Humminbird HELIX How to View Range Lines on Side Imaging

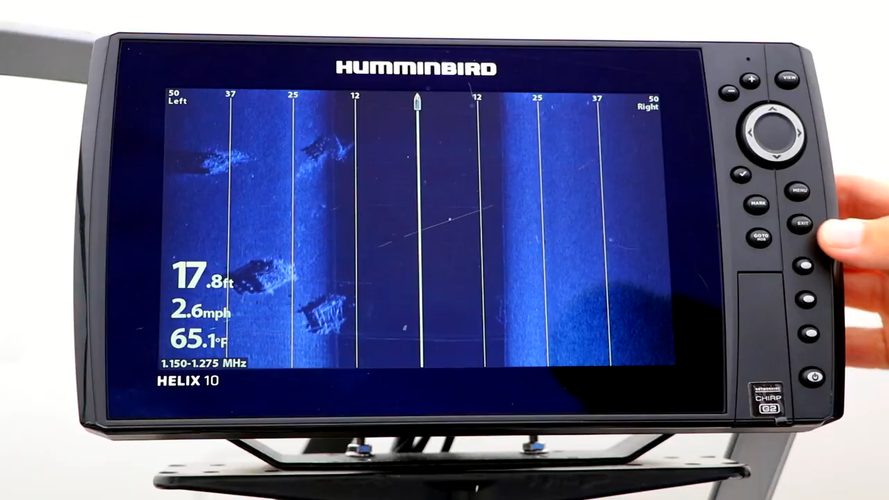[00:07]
On screen: depth 17.8 ft, water 65.1°F, speed 2.6 mph
SI Range Lines are useful for
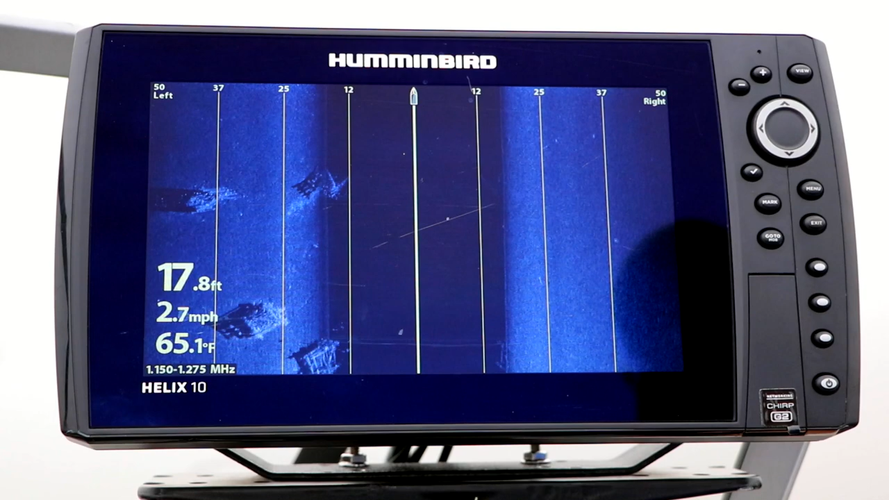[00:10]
On screen: depth 17.8 ft, water 65.1°F, speed 2.7 mph
estimating the distance between the boat and an object identified by side imaging.
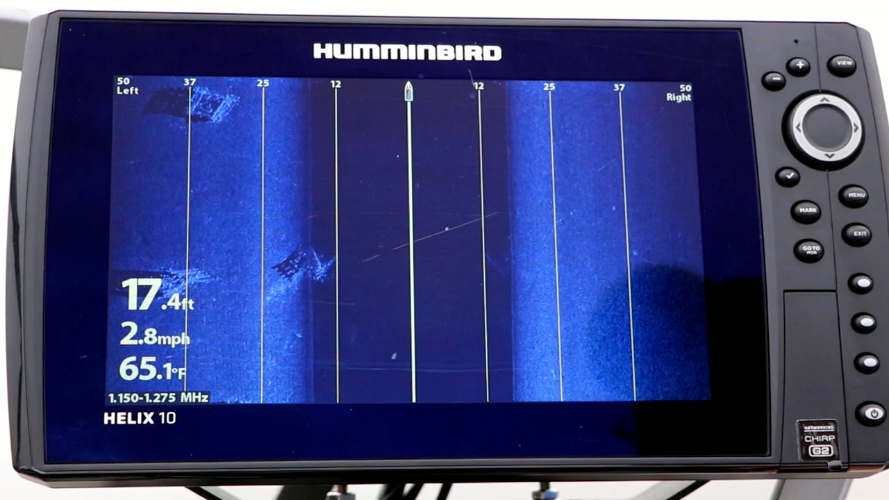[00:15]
On screen: depth 17.4 ft, water 65.1°F, speed 2.8 mph
Under the Sonar menu tab, select SI Range Lines using the up and down arrow keys.
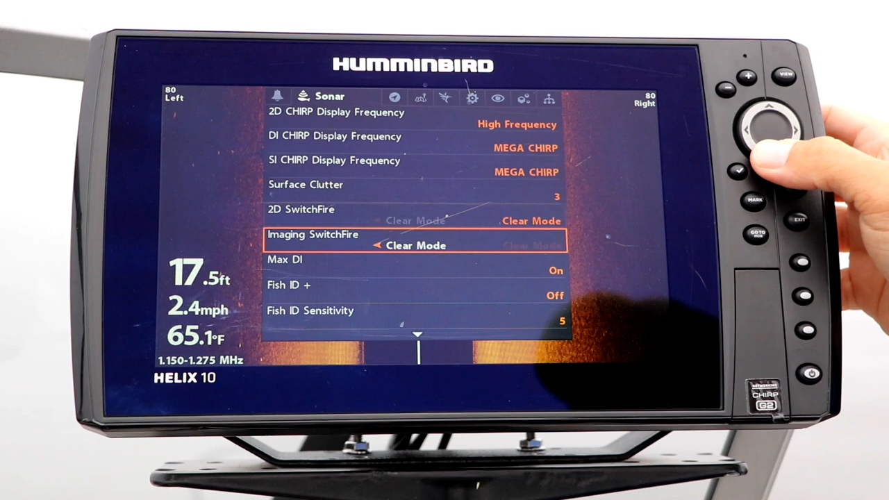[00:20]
On screen: water 65.1°F, speed 2.4 mph
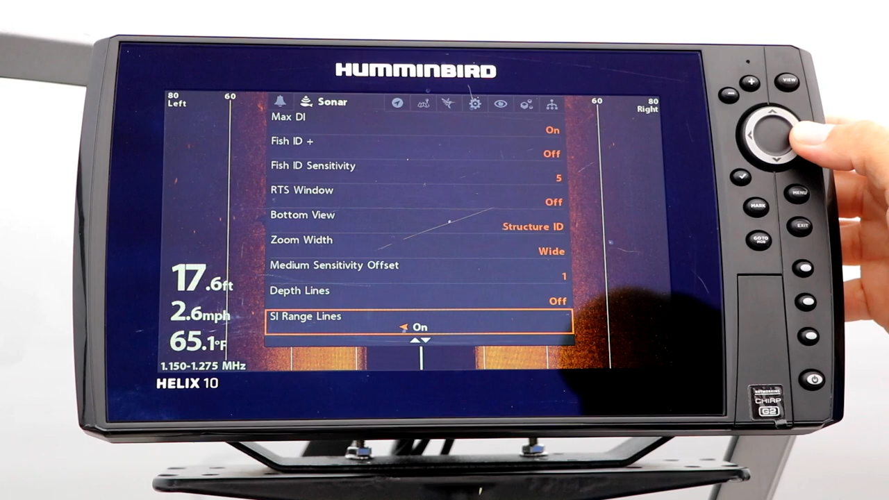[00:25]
On screen: depth 17.6 ft, water 65.1°F, speed 2.6 mph
Then, toggle the range lines on or off using the left and right arrow keys.
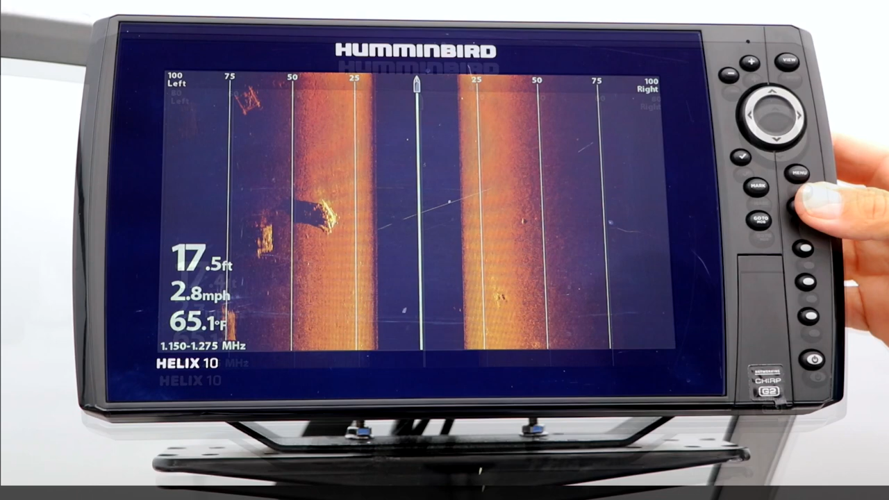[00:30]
On screen: depth 17.5 ft, water 65.1°F, speed 2.8 mph
The distance markers for your side imaging range lines will scale automatically as your side imaging range changes.
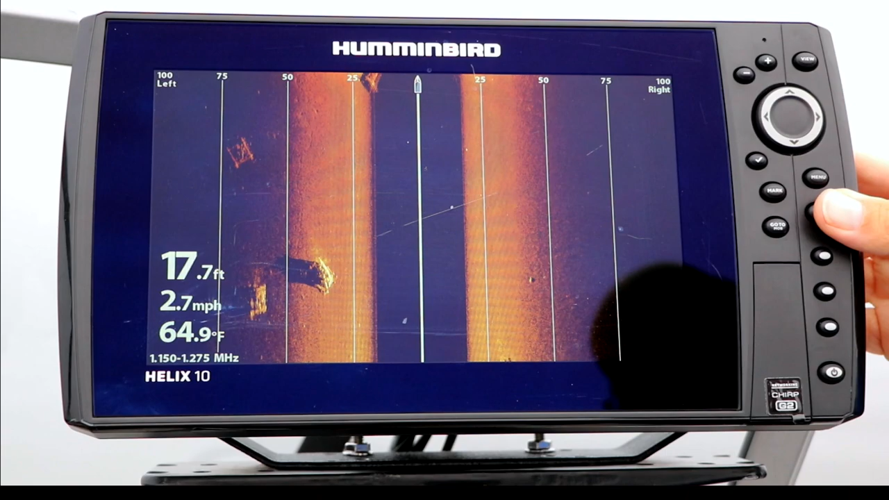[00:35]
On screen: depth 17.7 ft, water 64.9°F, speed 2.7 mph
They are particularly useful when searching
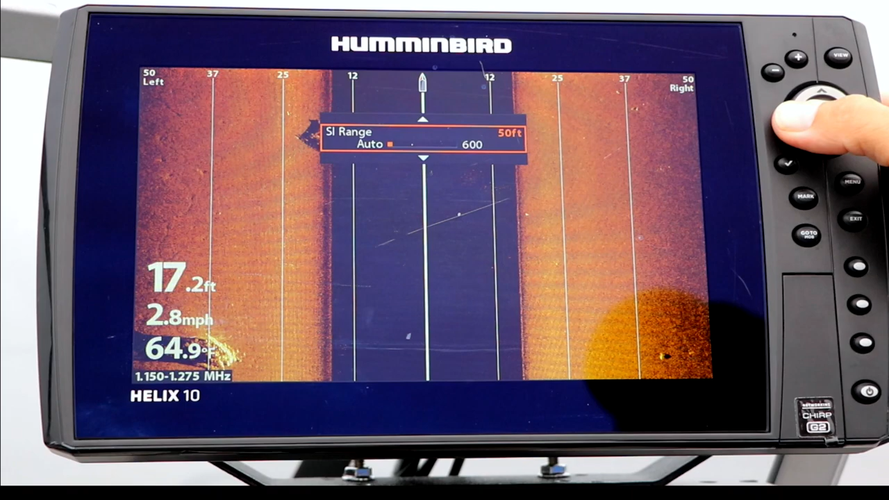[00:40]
On screen: depth 17.2 ft, speed 2.8 mph
for fish or structure well off to the sides of the boat.